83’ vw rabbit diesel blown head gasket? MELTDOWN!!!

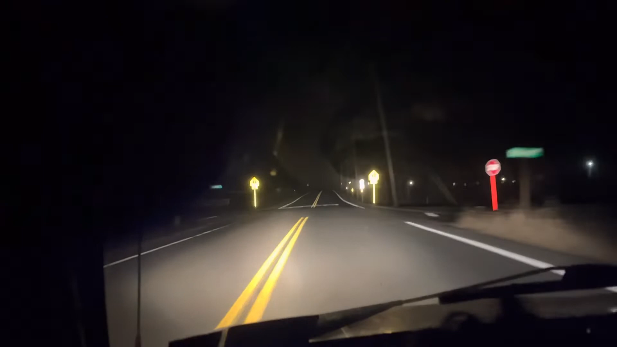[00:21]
but uh yeah yeah just drove like 130 miles round trip with
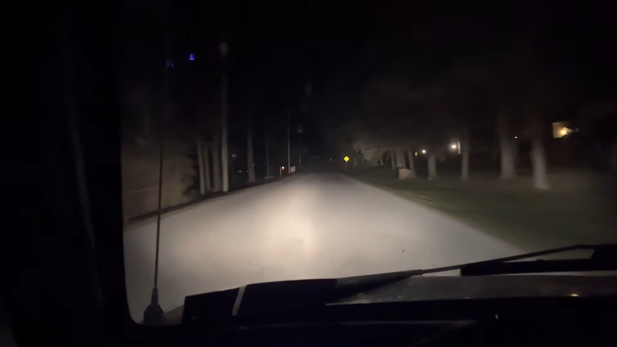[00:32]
a bad head gasket didn't know it was bad until I got out there so yeah here we go another quarter mile of going and we're in the driveway safe and
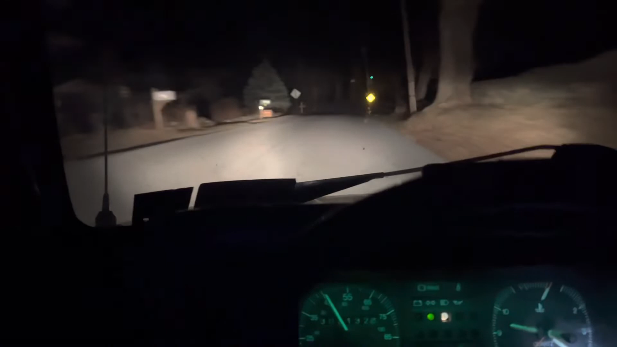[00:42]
sound screaming hot motherfucker
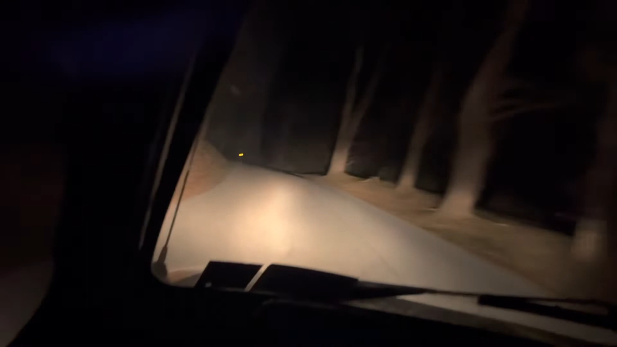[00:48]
sorry Greta good thing I got three spare motors at the house tell you one thing 300,000 mile
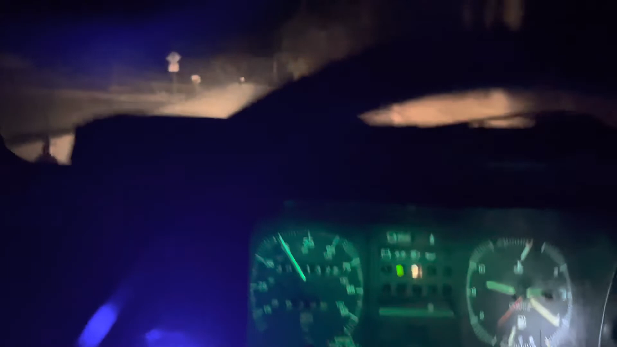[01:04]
1983 volkswagen rabbit diesel this thing is tough as friggin nails oh yeah still idling and purring like a kitten even though she's hotter than hell